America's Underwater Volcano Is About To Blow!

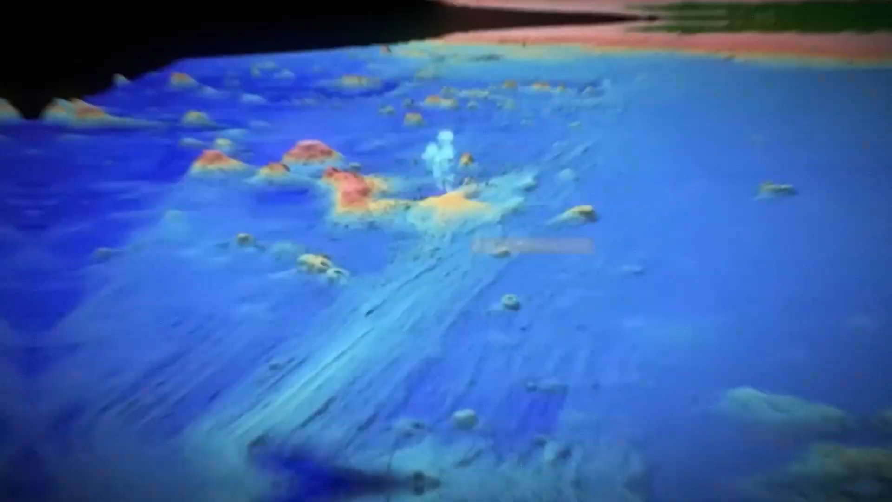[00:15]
This isn't just any mountain, it's a volcano, the most active in the entire Pacific Northwest, and all the data suggests it's about to exhale.
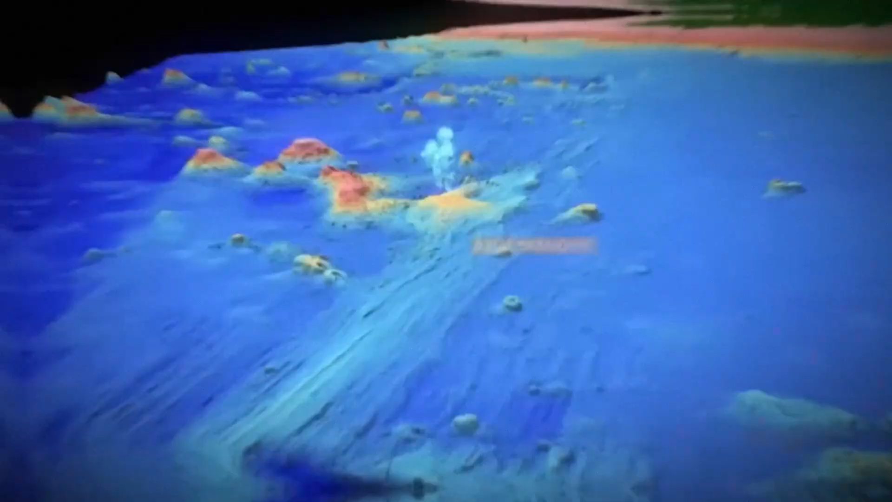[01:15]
Axel Seamount. It's located about 300 miles offshore,
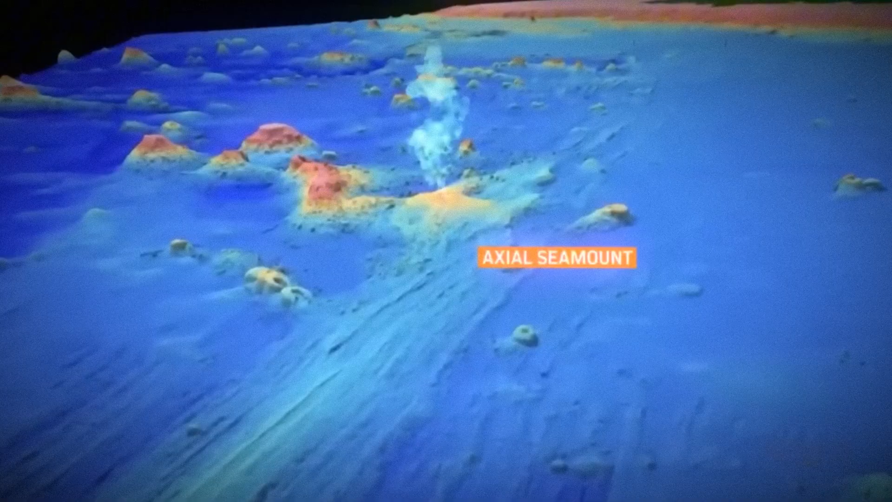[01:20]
a colossal underwater mountain whose summit is still almost 5,000 feet below the ocean's surface.